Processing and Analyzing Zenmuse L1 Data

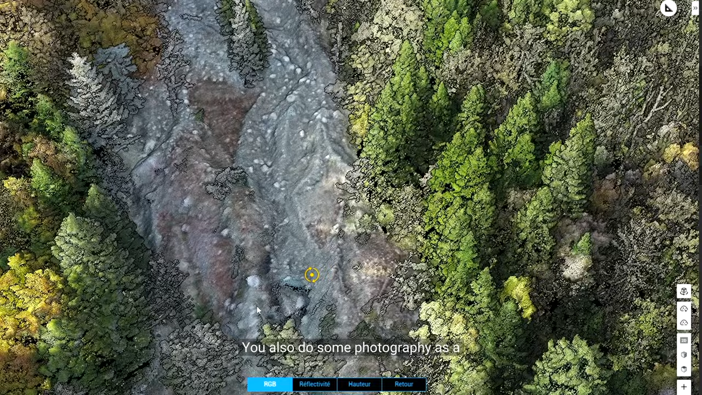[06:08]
photo en tant que bureau d'études avec des objectifs précis des suivis particuliers etc ce qui
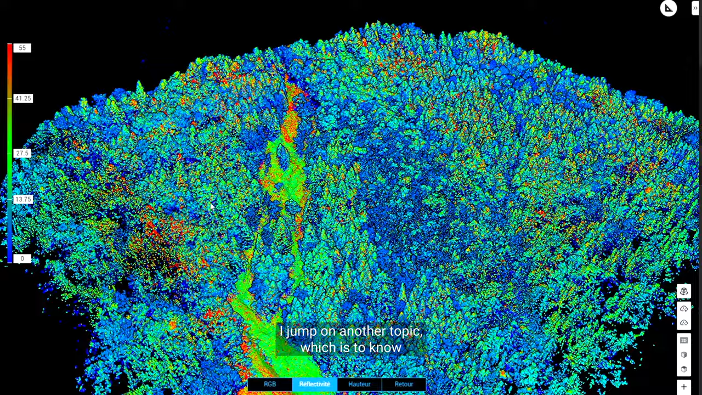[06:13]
me permet aussi d'aller sur un autre sujet où on va aller vraiment sur la thématique de comment est utilisé
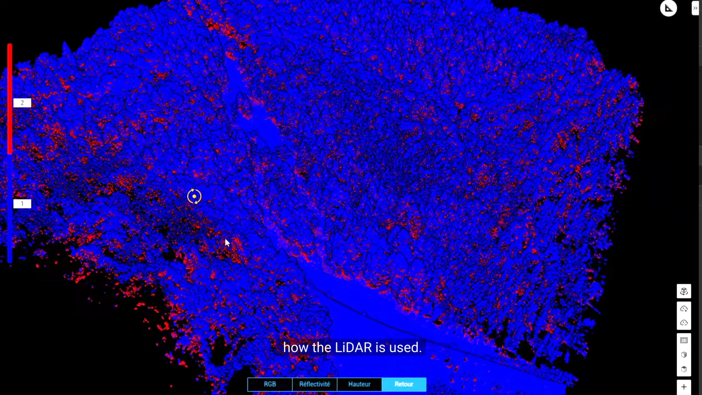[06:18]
le lidar on a les données de base les données brutes acquises qui sont traitées
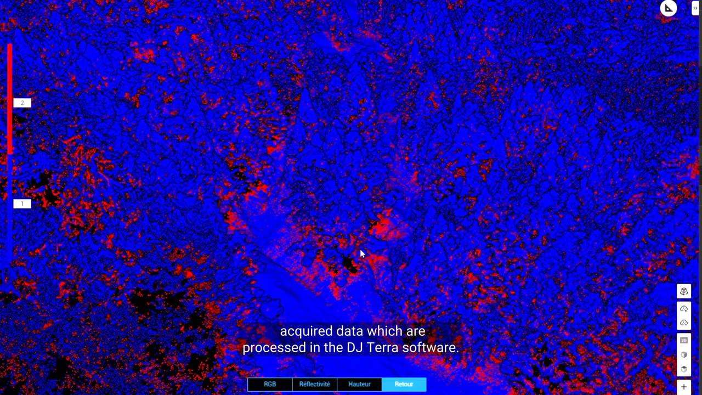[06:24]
dans le logiciel DJI Terra mais on peut aller plus loin avec la suite de logiciels
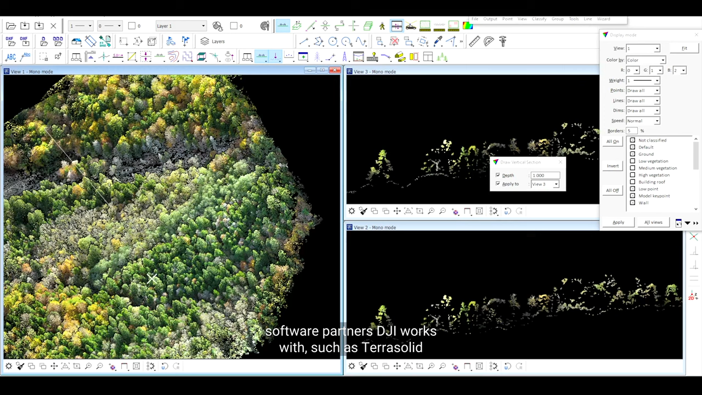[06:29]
partenaires avec lesquels DJI travaille notamment TerraSolid sur lesquels on va aller chercher de la donnée supplémentaire
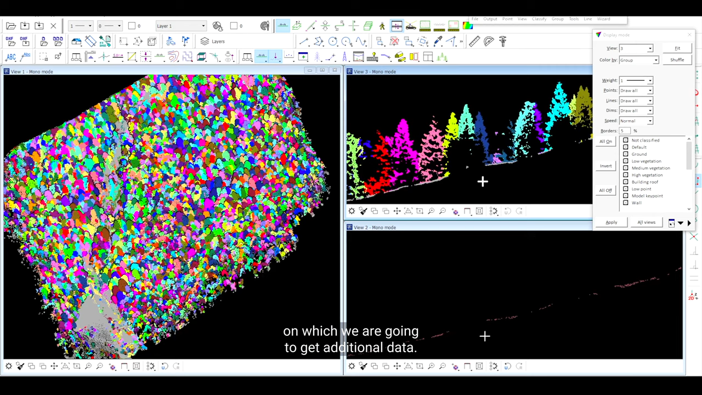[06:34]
on a vu tout à l'heure un camping qui était positionné en
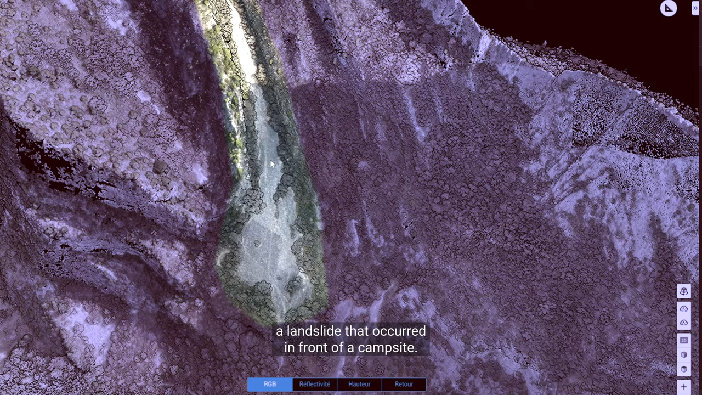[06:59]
d'un camping et aujourd'hui qu'est-ce que quel est l'élément phare de notre captation
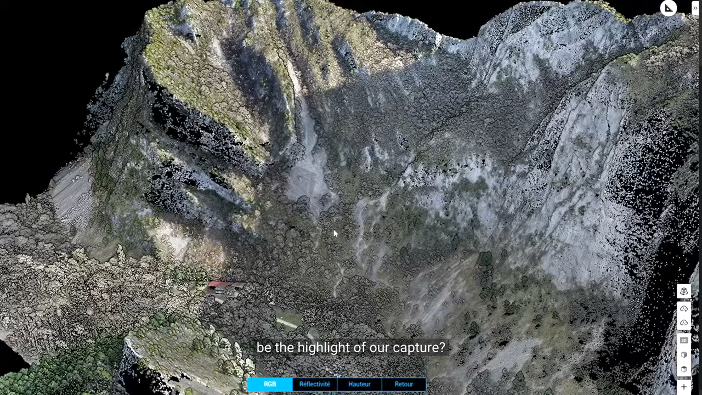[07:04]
c'est de comprendre ce massif et ce
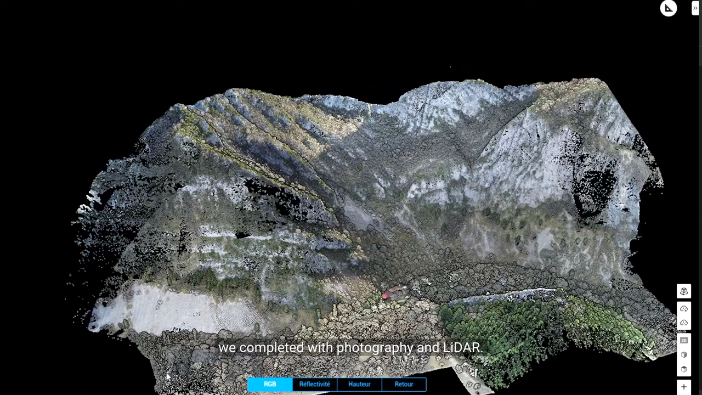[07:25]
donc de la photographe plus du
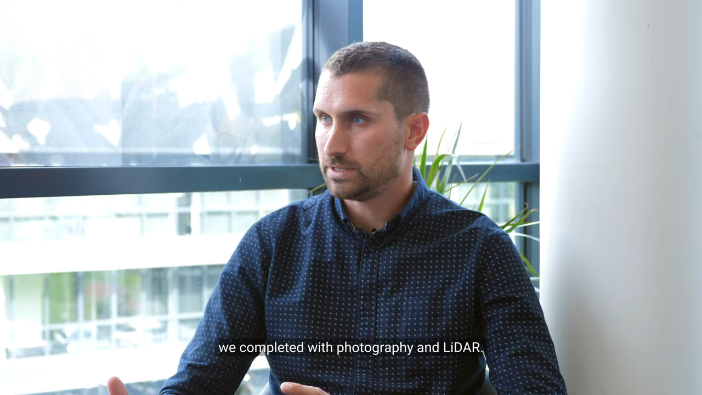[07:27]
lidar mais si on avait eu que de la photogrammétrie on aurait eu difficilement
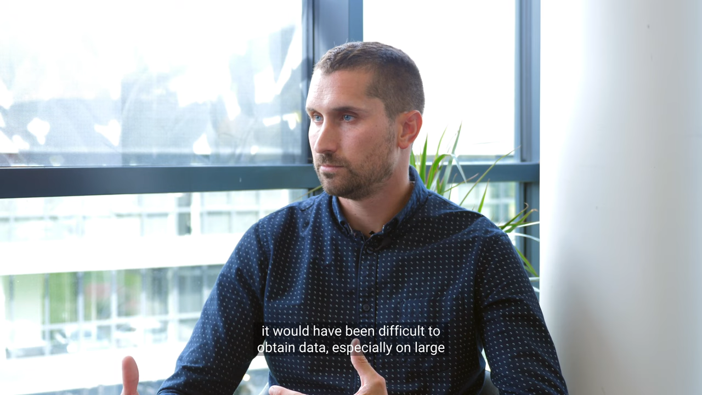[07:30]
des données
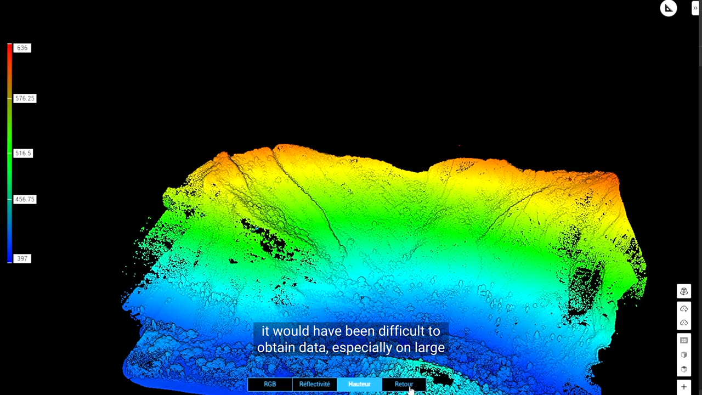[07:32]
notamment sur des gros blocs qui se sont même introduits
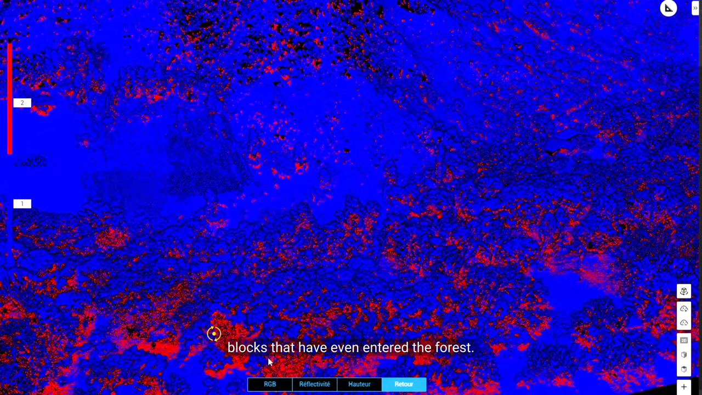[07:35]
dans la forêt et aujourd'hui on veut connaître la structure
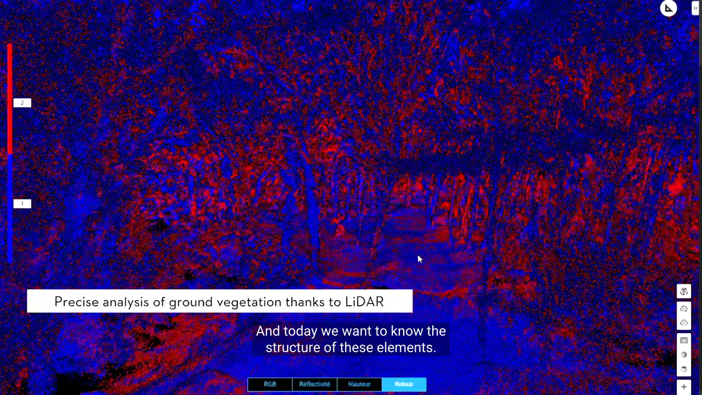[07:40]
de ces éléments donc ça nous a permis de le faire et c'est ce qui est intéressant de savoir c'est que le
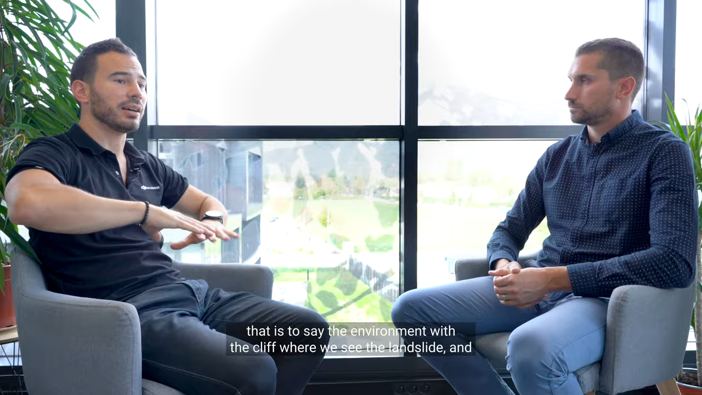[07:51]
l'environnement avec et la falaise où on voit l'éboulement et
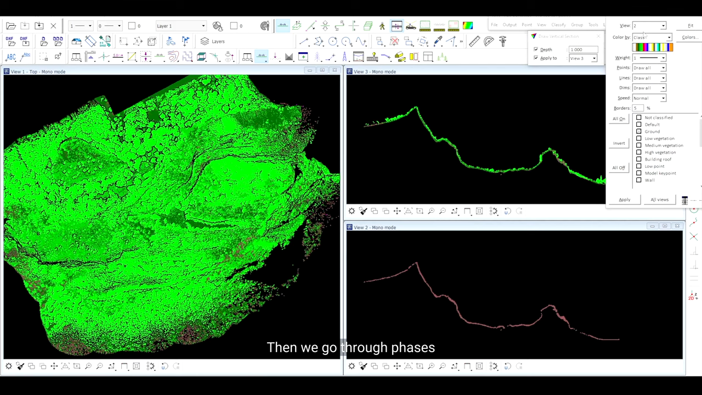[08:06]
phases de traitement avec terra solide qui permettent la classification donc de dire tiens on
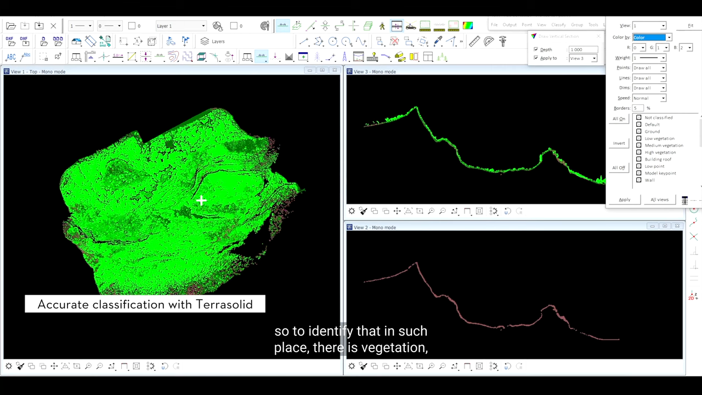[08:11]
a cet endroit il ya de la végétation on enlève ce qu'on veut connaître la structure du terrain en dessous on
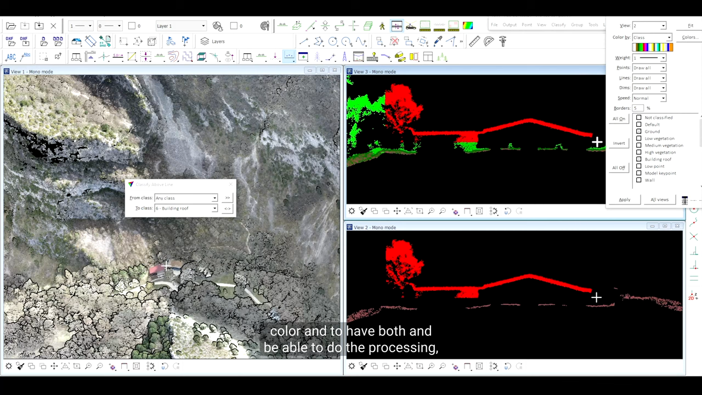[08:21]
simple d'avoir les deux et d'être capable de faire le traitement ça permet de voir que évidemment
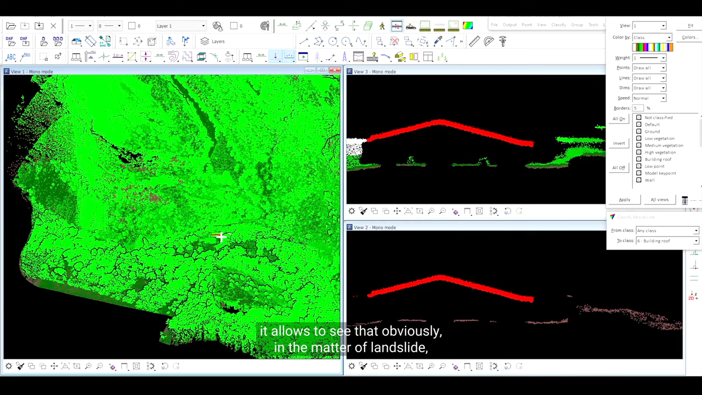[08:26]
dans les thématiques déboulement la végétation va créer des ancrages aussi pour éviter le terrain
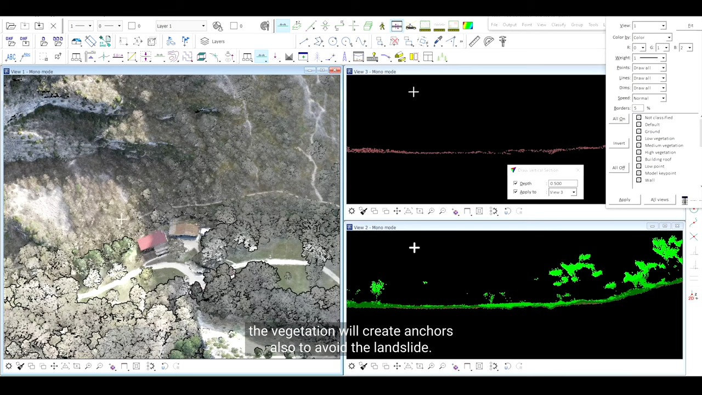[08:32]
de part donc c'est important d'avoir les deux quoi voilà et aujourd'hui grâce à cette suite de DJI Terra nous
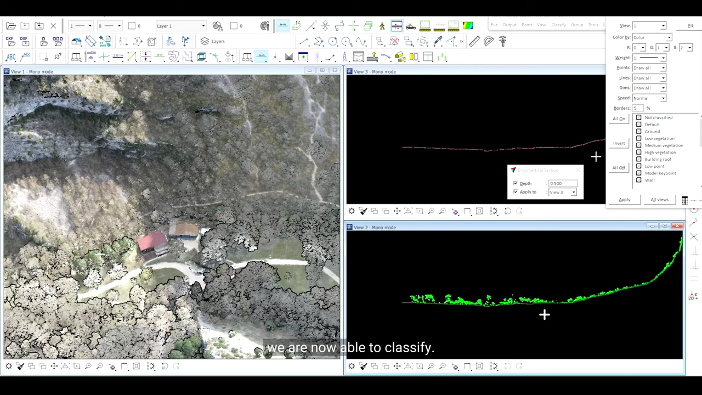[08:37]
sommes capables aujourd'hui de classifier d'une part parce qu'aujourd'hui un nuage de points c'est bien par contre la classification c'est obligatoire pour qu'on puisse déjà transmettre aux
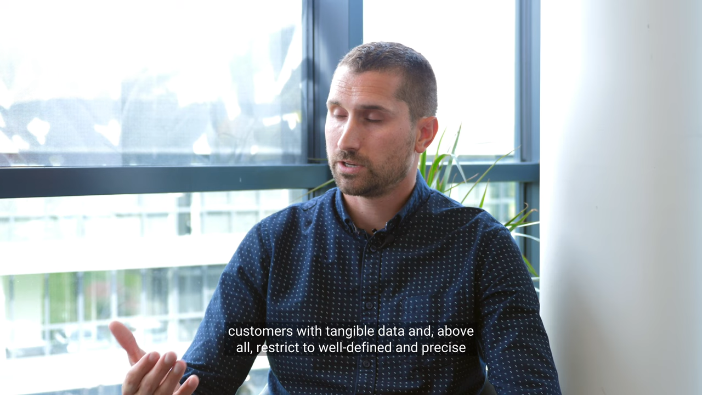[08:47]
clients des données tangibles et surtout restreindre à des endroits bien précis et mieux appréhender
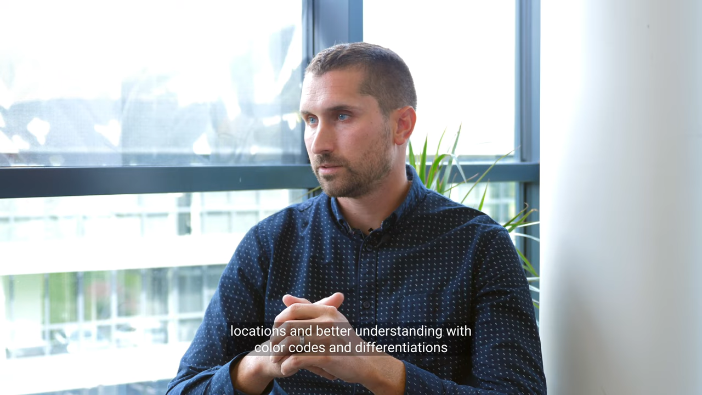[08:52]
par des codes couleurs des différenciations ces éléments qui se fait très bien
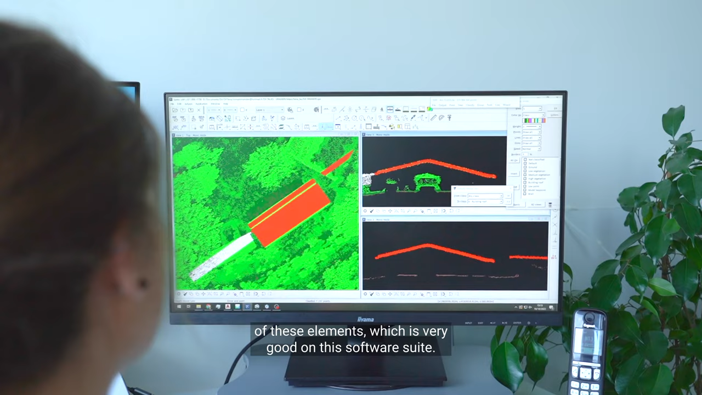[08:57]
sur cette suite logiciel et aujourd'hui j'ai envie de dire ça devient obligatoire pour qu'on
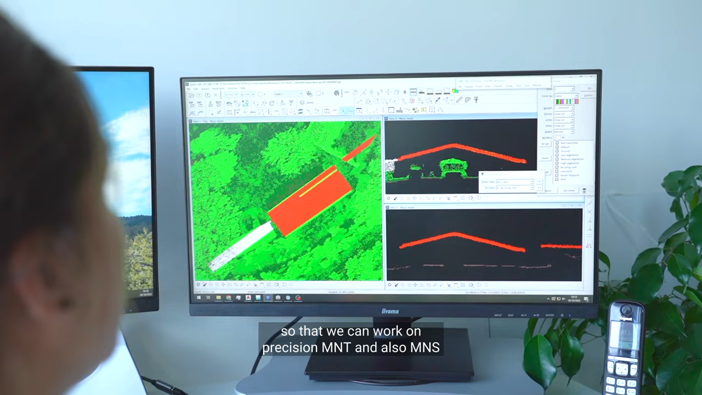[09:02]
puisse travailler sur des MNT de précision et aussi également des MNS parce que on
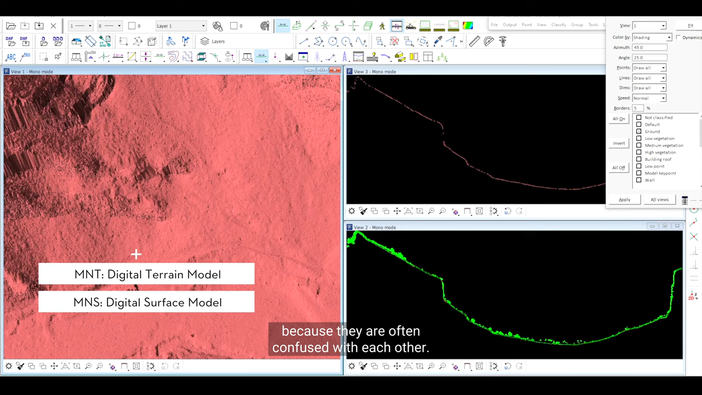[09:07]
fait souvent l'amalgame entre les deux mais c'est important d'avoir ces deux outils de comparaison pour
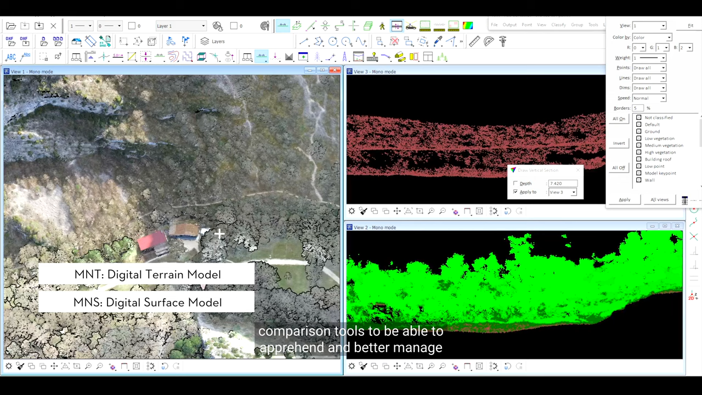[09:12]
pouvoir appréhender et mieux gérer on va dire l'enjeu environnemental précis et dans ce cas là